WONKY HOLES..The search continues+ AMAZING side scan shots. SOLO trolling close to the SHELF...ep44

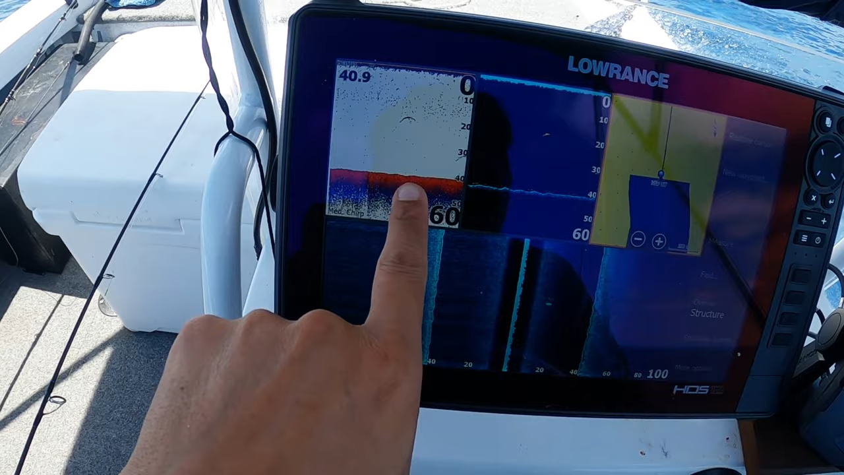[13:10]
We're just passing some fish here. Big arches. You guys can see that.
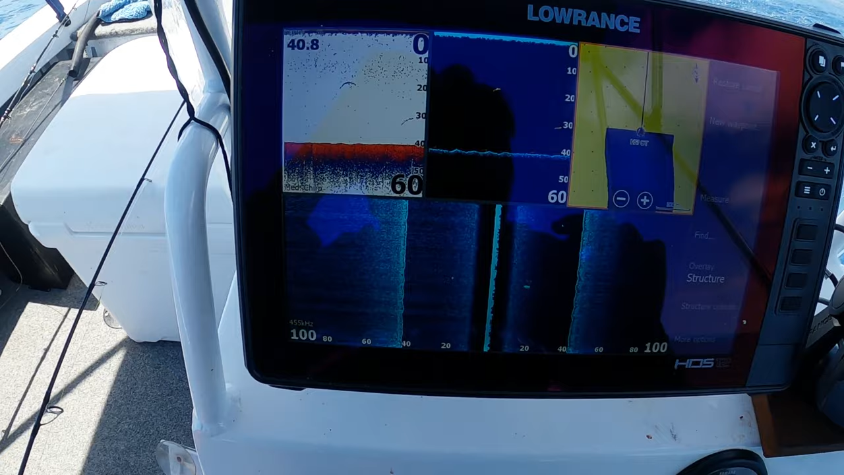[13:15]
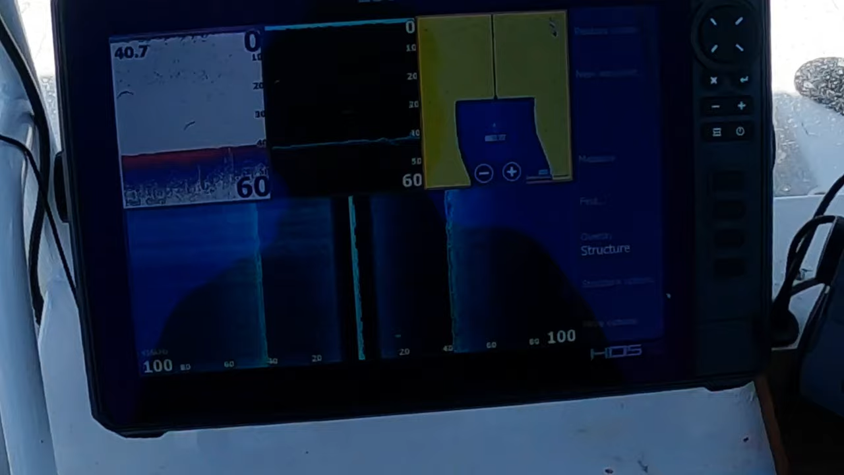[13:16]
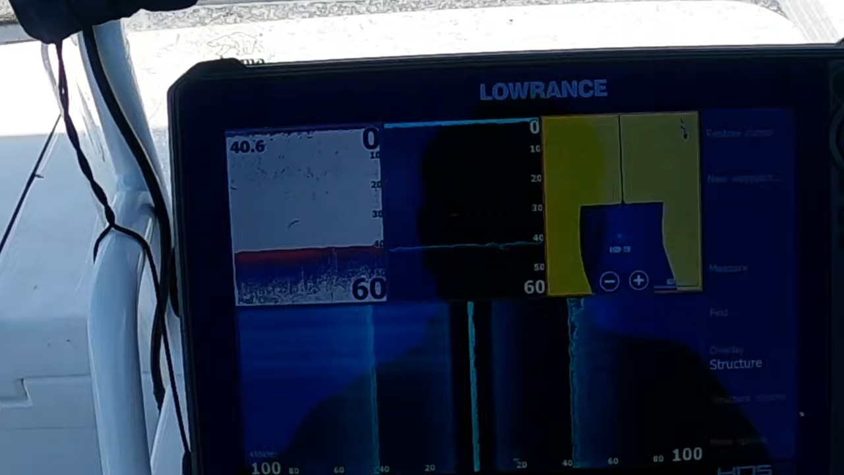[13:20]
Oh patchy bottom. Looks like good wonky holes.
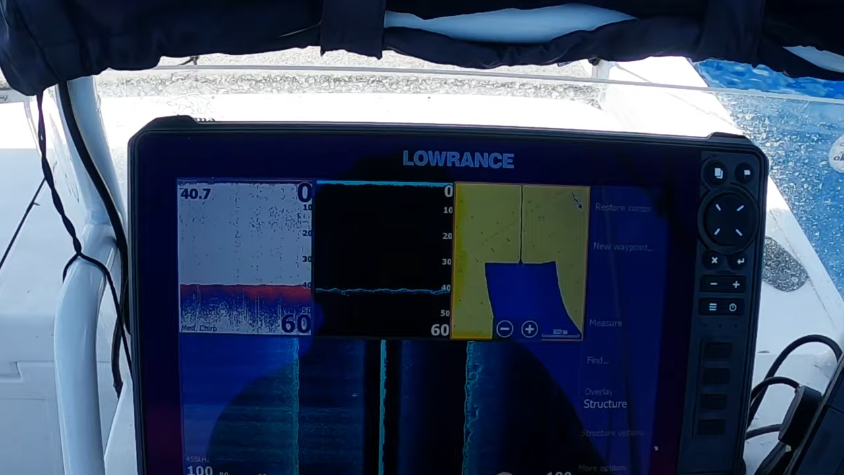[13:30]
Like used to be wonky holes. But it's filled in. There you go. Look at that one.
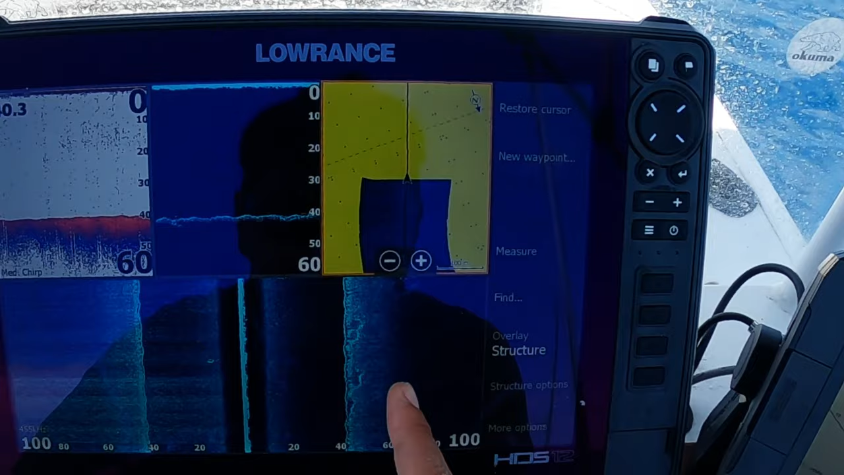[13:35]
Look at that one. Look at that one.
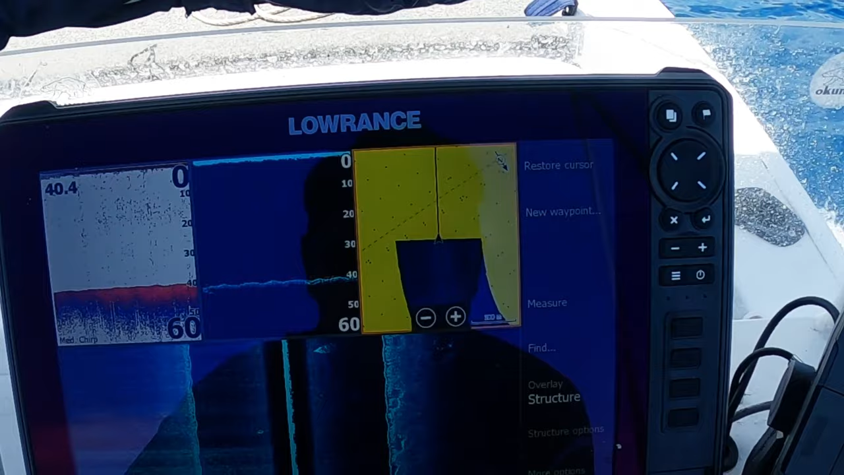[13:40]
That looks good. That's my new track. I've never been here. Look at that.
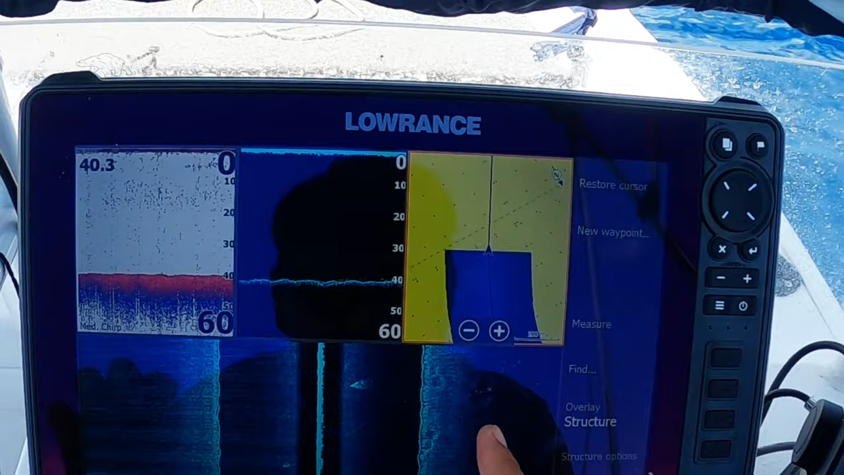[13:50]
That's probably two wonky holes there. A bit far. About 80 meters to my right.
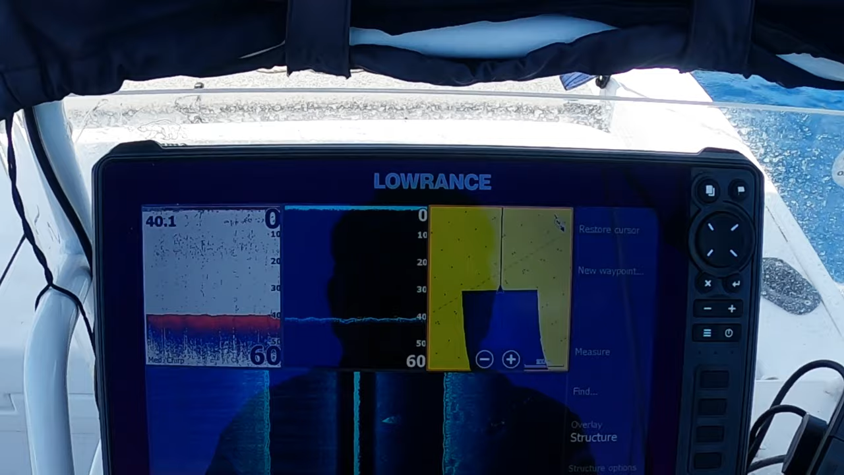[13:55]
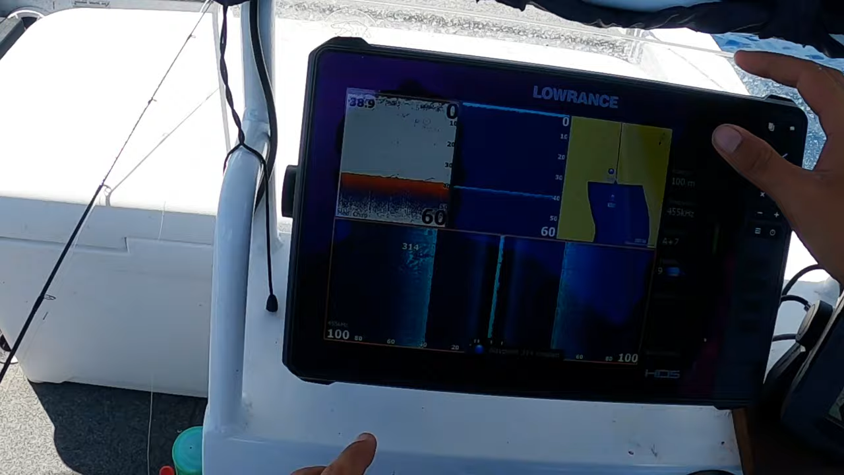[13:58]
Yeah guys another one.
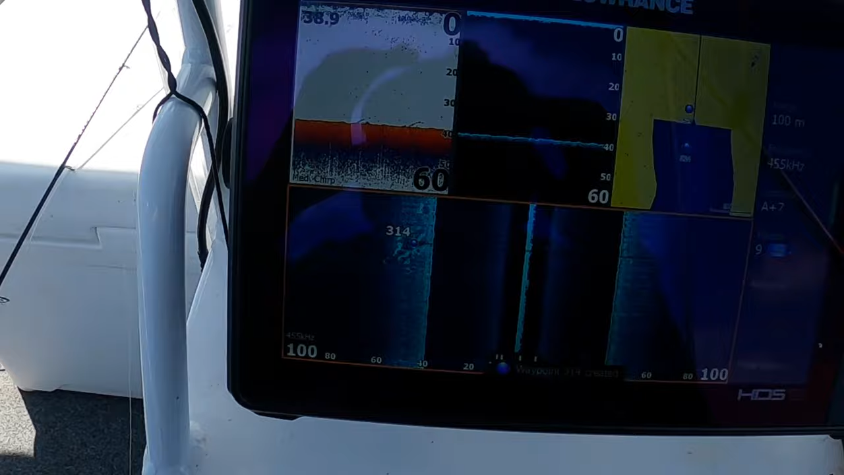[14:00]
This one's showing a bit of fish on the bottom. Right there. That's a good sign. Yeah.
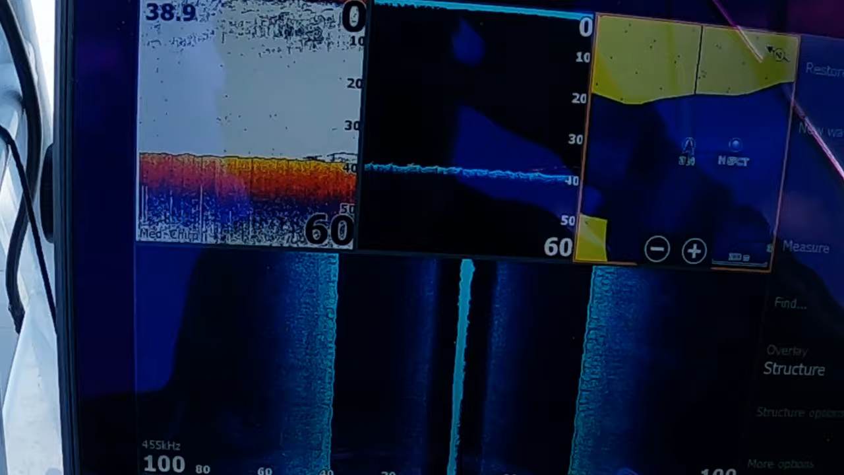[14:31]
This wonky hole's got a bit of fish on the bottom.
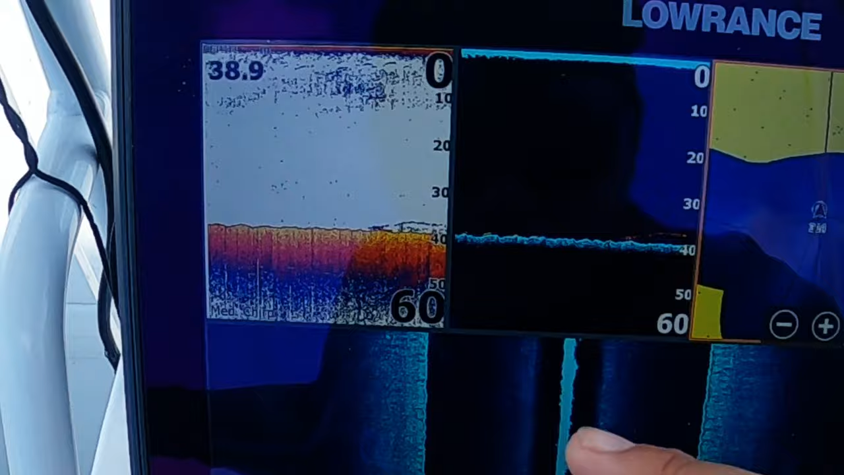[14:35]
Yeah.
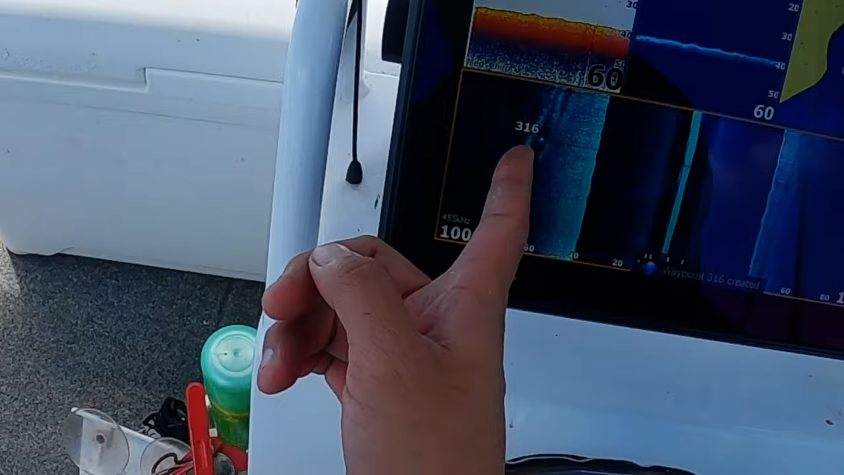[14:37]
Big one just started showing when the boats drifted. Another big one just over there.
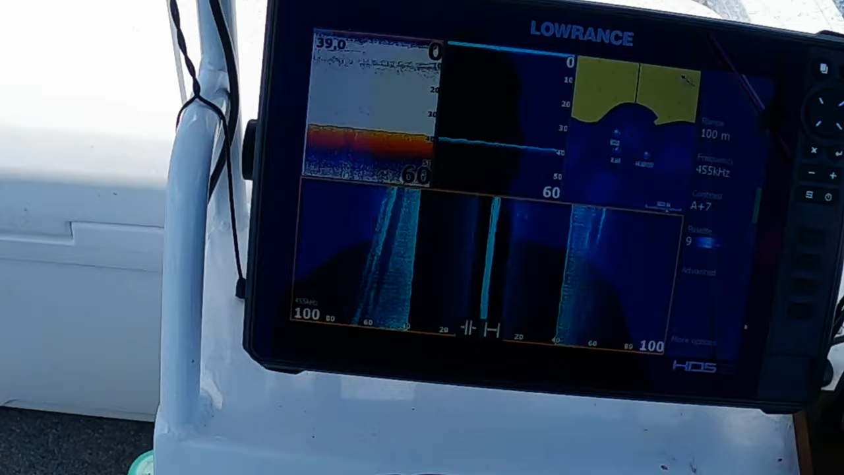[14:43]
Let's go and have a look at that big one.